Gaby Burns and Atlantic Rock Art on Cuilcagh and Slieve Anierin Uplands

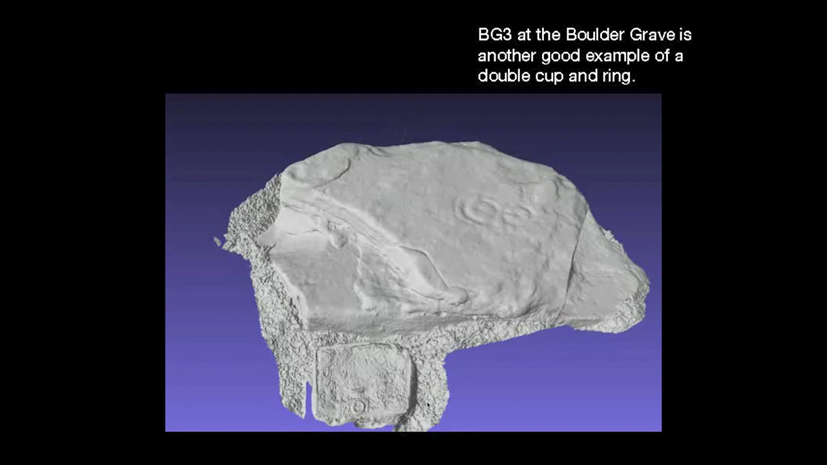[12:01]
And the 3D, again, helps you to see the shadows and the shapes.
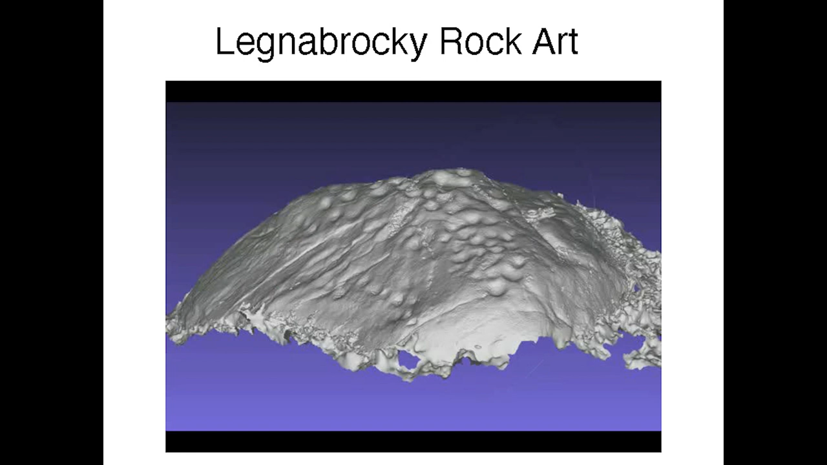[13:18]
You've also got another one, Legna Brockie, right beside it. And it's a lovely shaped one.
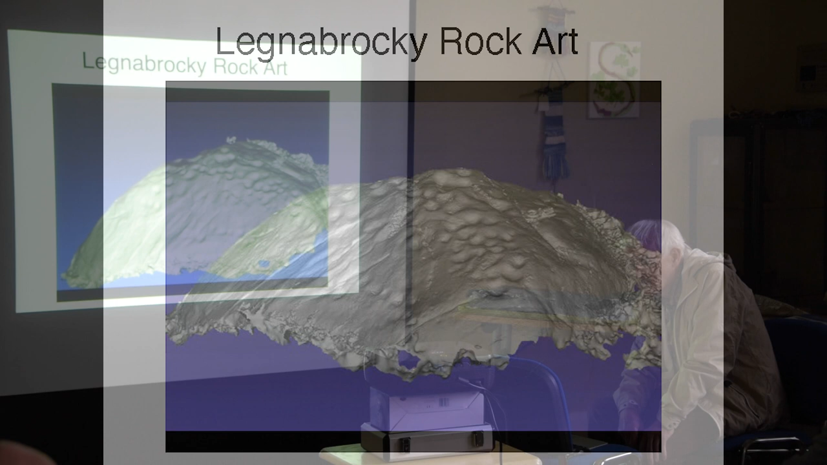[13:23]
And unlike the previous one, this is on the rounded top and sides of the boulder,
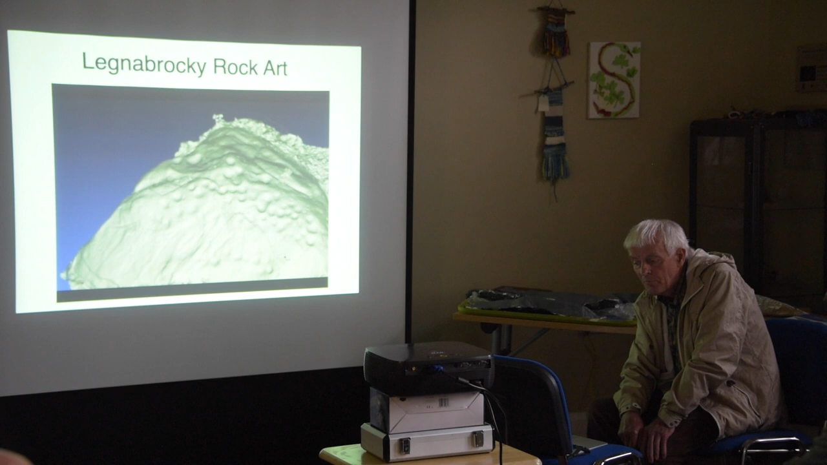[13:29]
on the south-facing side of the boulder.
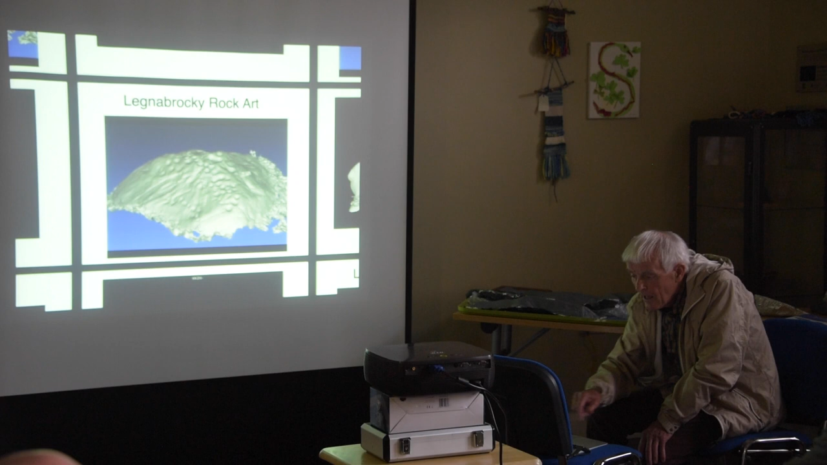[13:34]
And another one that we have is in the Kilikaian Nature Reserve. And it's what used to be shown as a
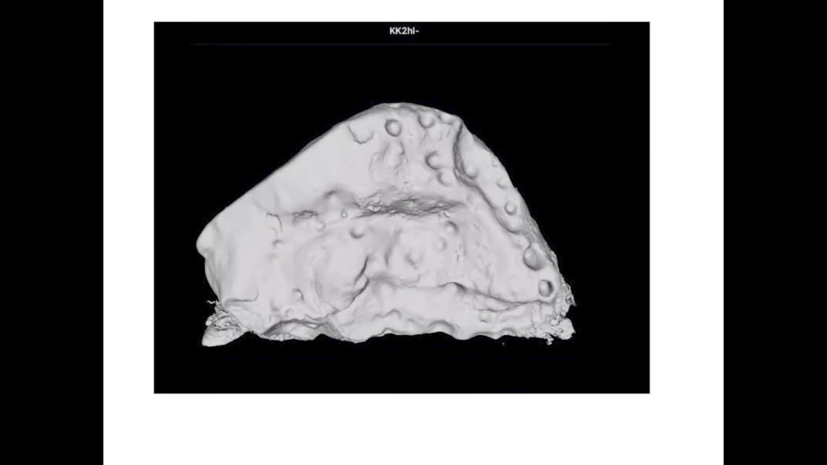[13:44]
glacial erratic and had a signpost. Now there's no signpost.
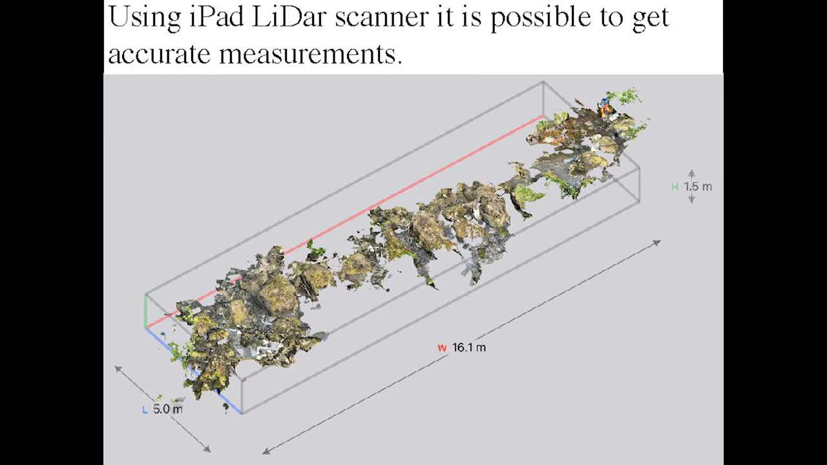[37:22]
And you can be able to get detailed measurements from the LiDAR scan.
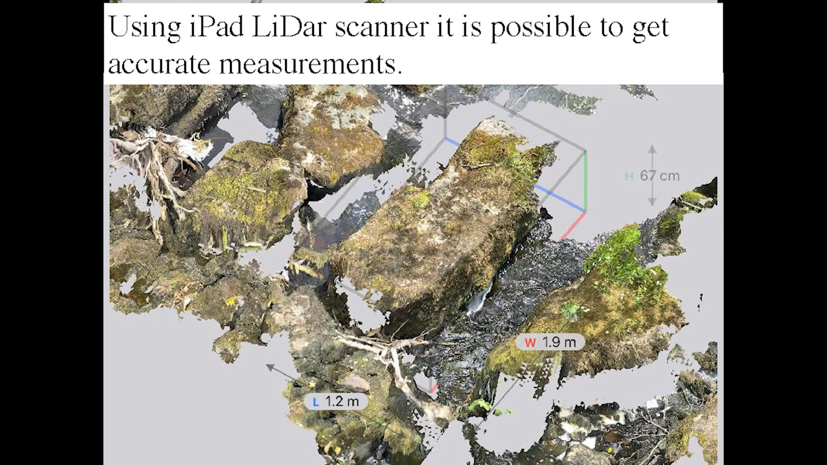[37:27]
So conclusion, this is an amazing, unique feature that needs further study and should be included in the Cavern Way.
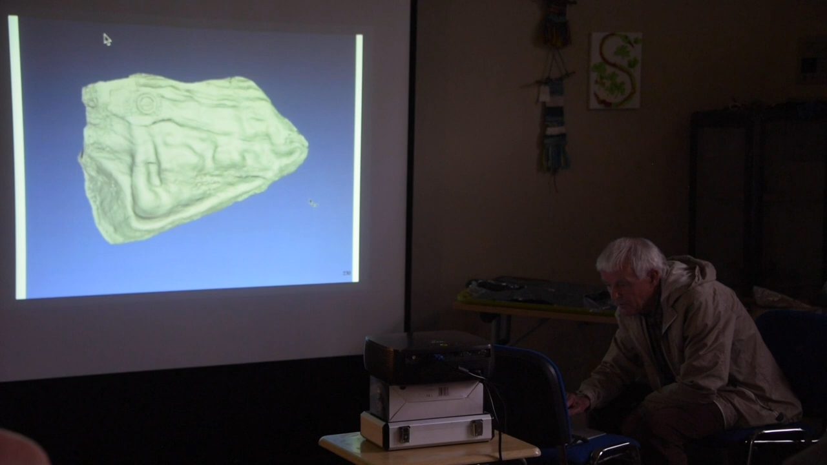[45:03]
The shape of it. With. The. Google Map. And. Uncannily. Similar.
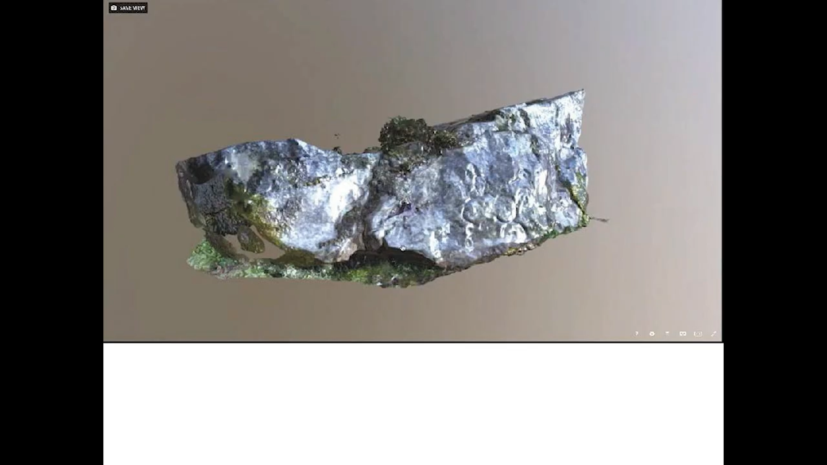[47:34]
light even also found a rosette beside this this is just a 3d